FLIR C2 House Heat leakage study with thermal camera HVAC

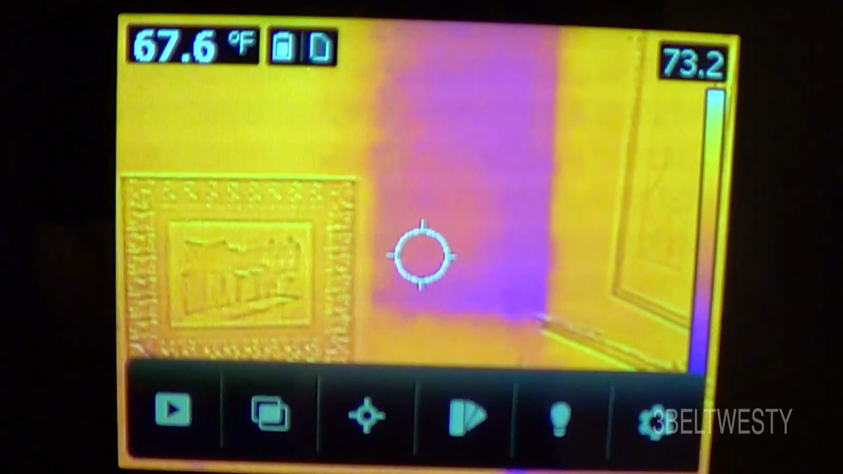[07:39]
On screen: spot 67.6°F
can see there's one entire panel that goes to the garage that there is no
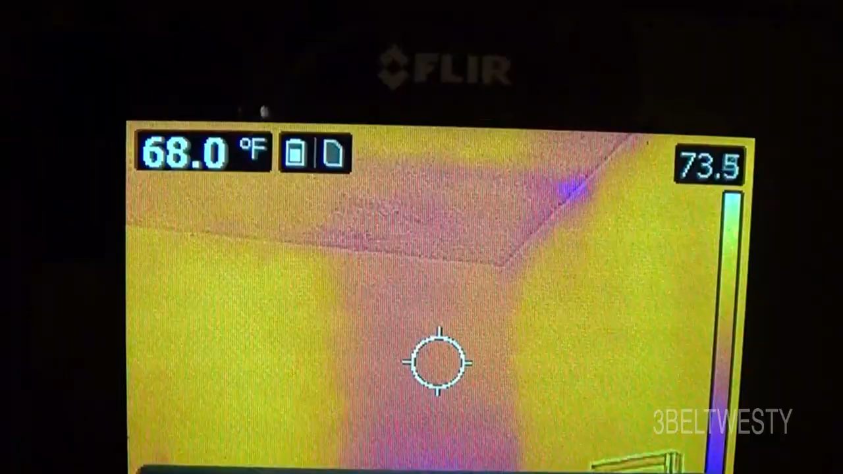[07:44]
On screen: spot 68.0°F
probably didn't put insulation in there needs to have insulation between that
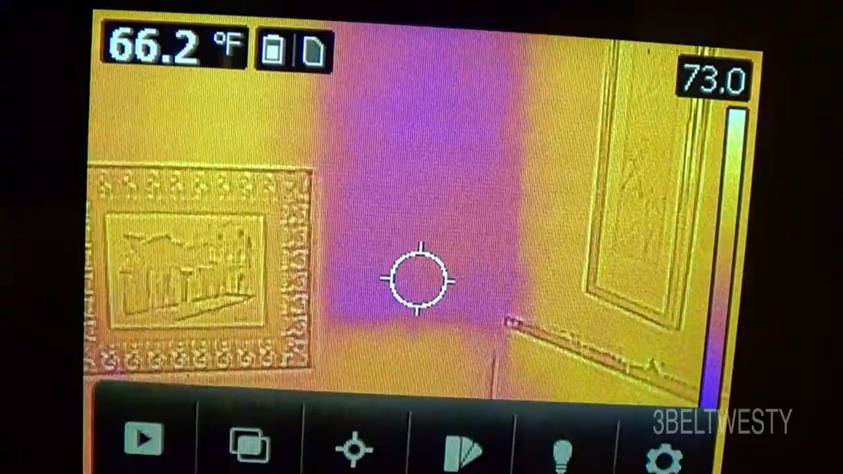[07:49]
On screen: spot 66.2°F
and uh so they've got insulation here but probably not right there
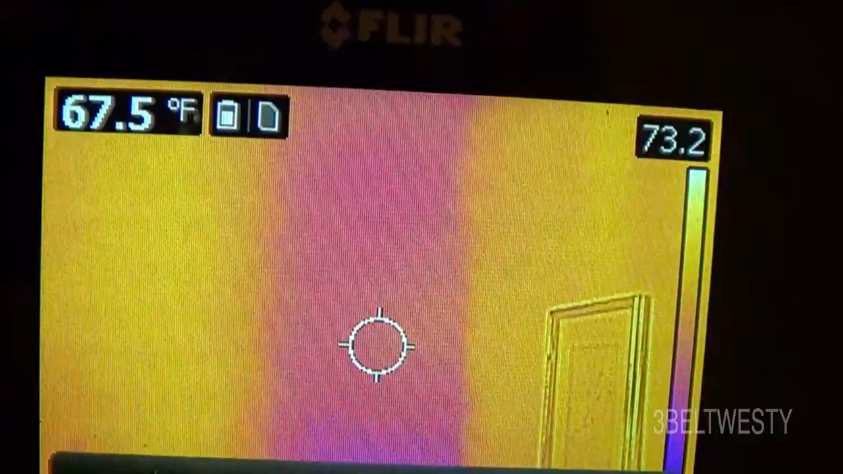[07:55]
On screen: spot 67.5°F
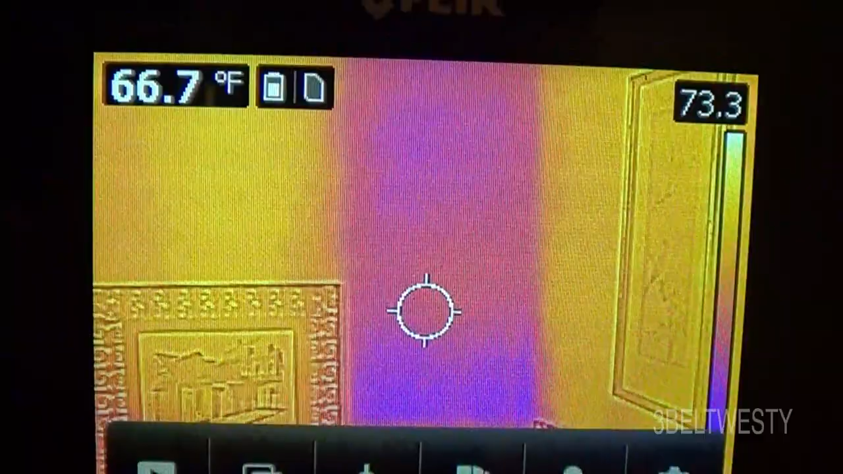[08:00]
On screen: spot 66.7°F
because it's blue because it's blue it's at 66 degrees there it is at 71 with the same piece of sheetrock there's another corner is facing south
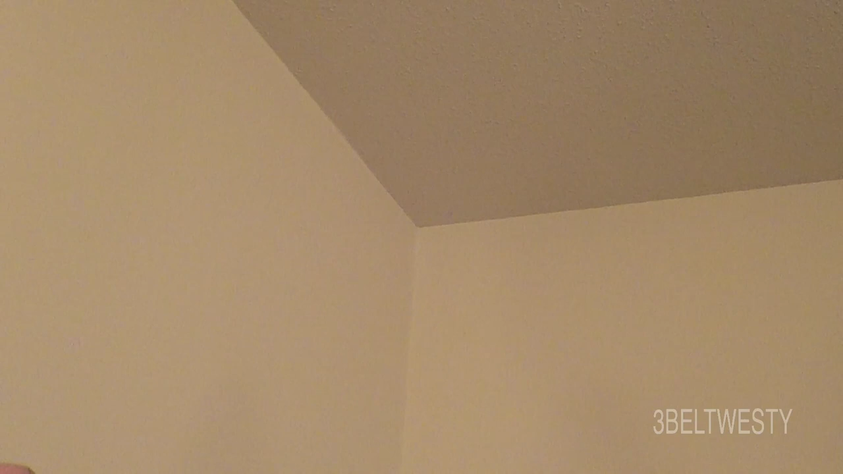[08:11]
east and I can see there's one entire place that they probably there's no insulation or it's been somehow been compromised so that they've been compromised so that's probably
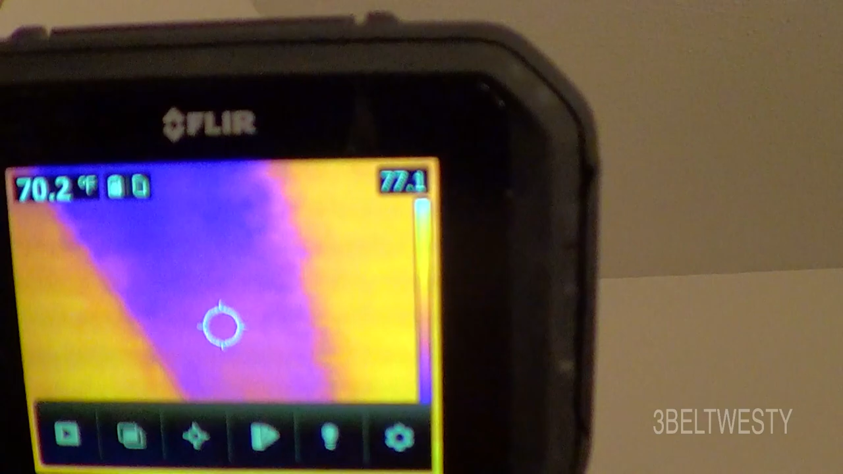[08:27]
On screen: spot 70.2°F
the width that's probably a two foot width there across where the bat has been pulled off or
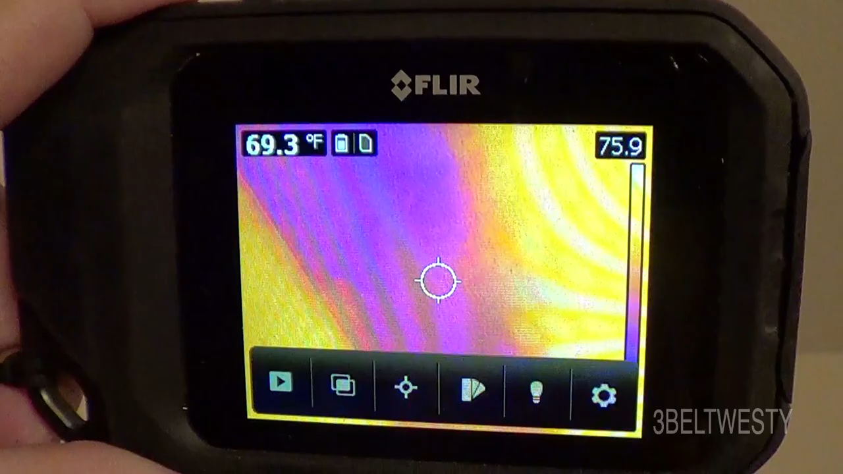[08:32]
On screen: spot 69.3°F
there's two bats and only one in that place so I can go look
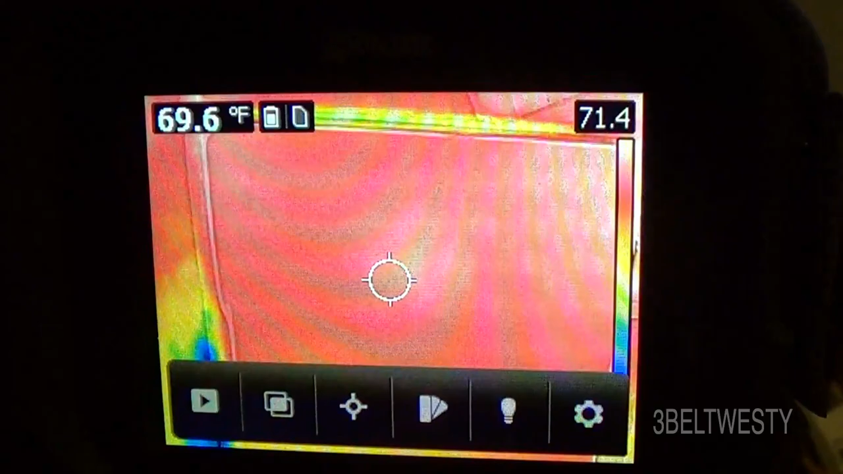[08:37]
On screen: spot 69.6°F
at the refrigerator there and there's a coffee pot which is still warm
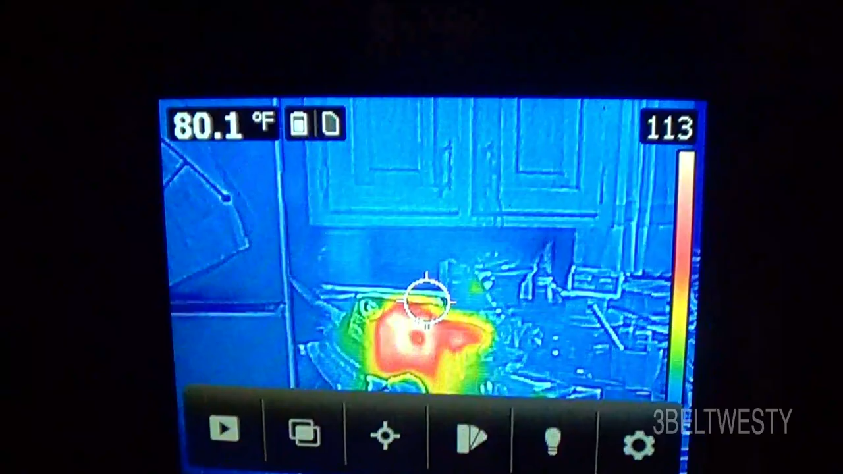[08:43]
On screen: spot 80.1°F
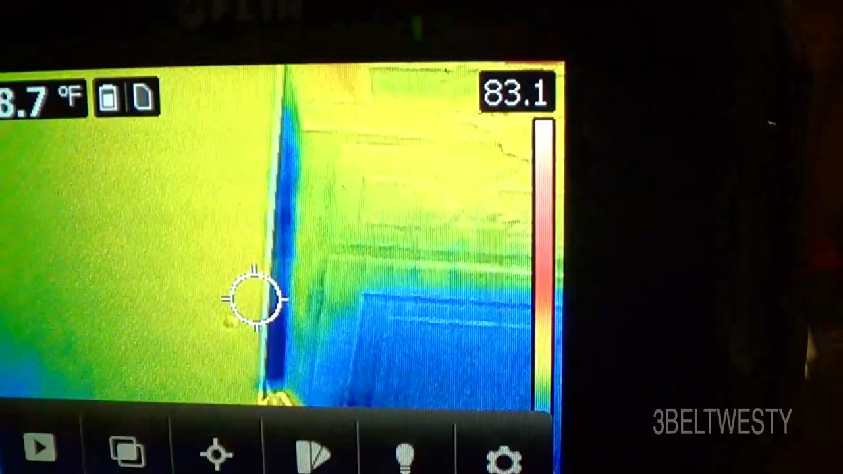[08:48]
and then down there's the watt hour meter on the refrigerator and it draws
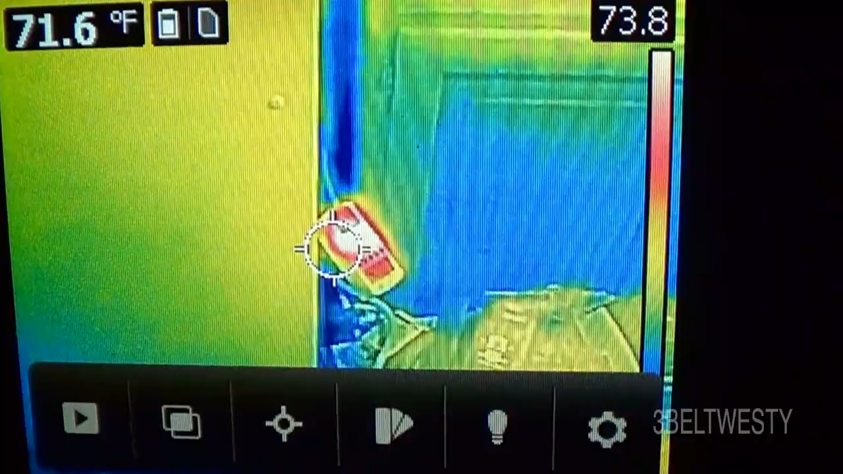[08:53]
On screen: spot 71.6°F
probably three or four watts so it's warm
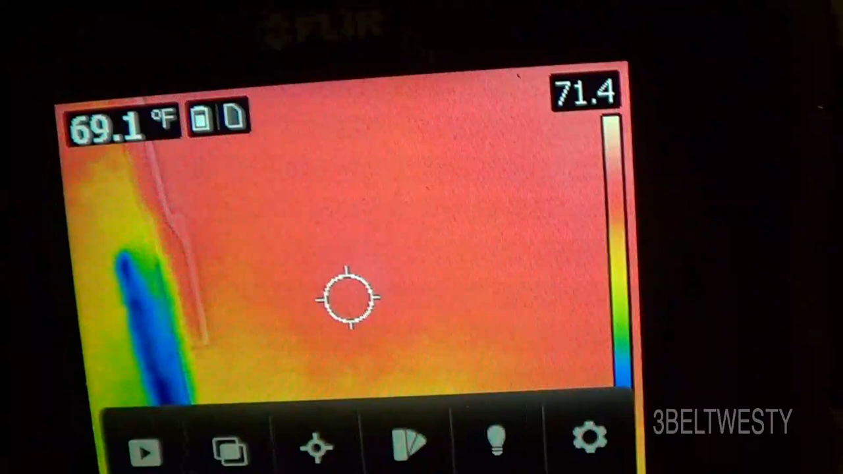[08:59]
On screen: spot 69.1°F
this thing is so sensitive you can actually see a bag of bird seed that's starting to
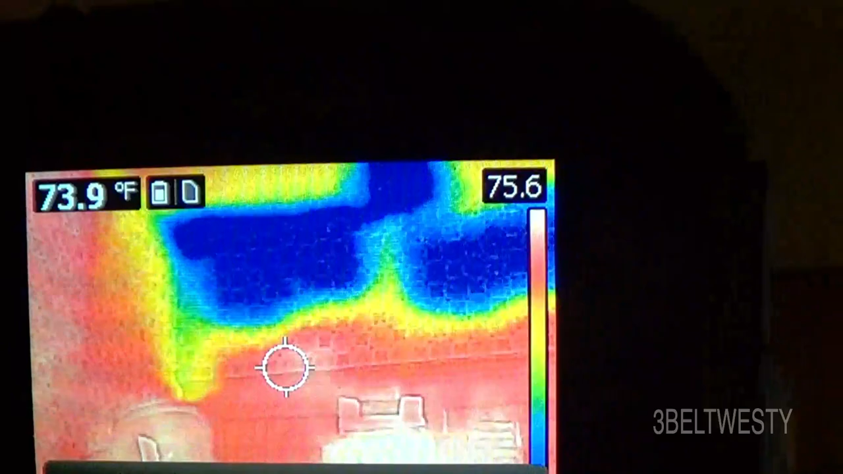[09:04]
On screen: spot 73.9°F
sprout will show up warmer and there's above the refrigerator there's
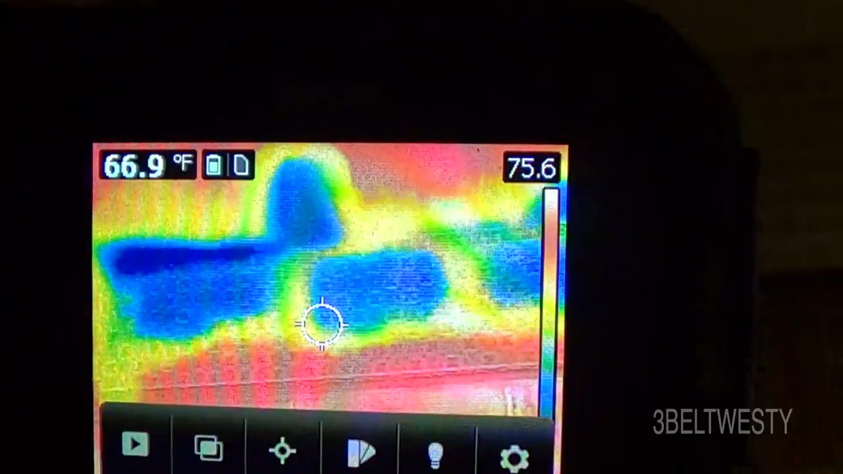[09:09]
On screen: spot 66.9°F
a leak up there in the part that's above the cabinets so that whole false cabinet whatever you call it
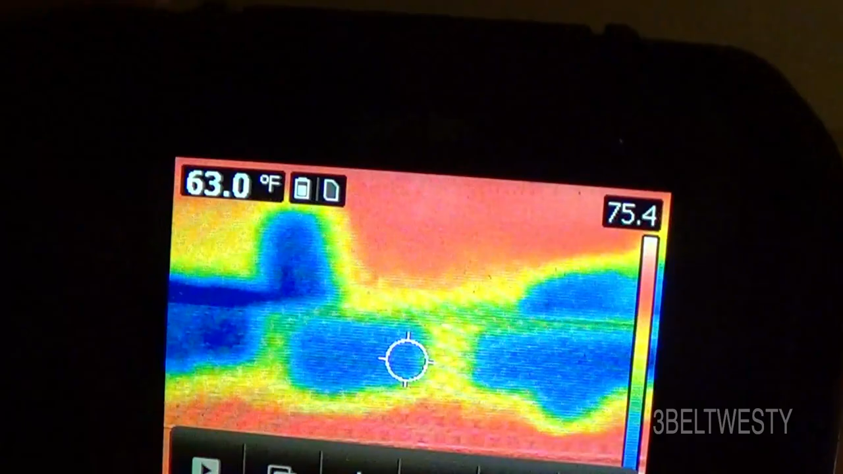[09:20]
On screen: spot 63.0°F
is probably got no insulation or marginal in a hallway I can see there's
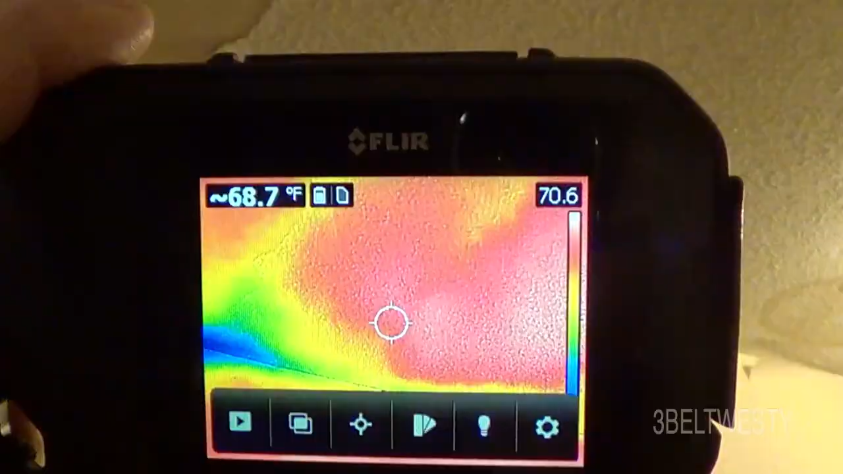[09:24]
colder areas where the
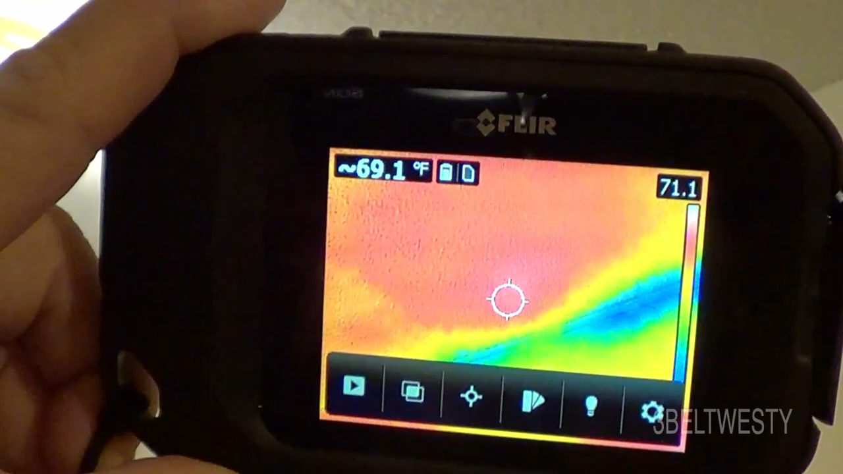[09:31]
On screen: spot 69.1°F
ceiling meets the false wall it's in a bedroom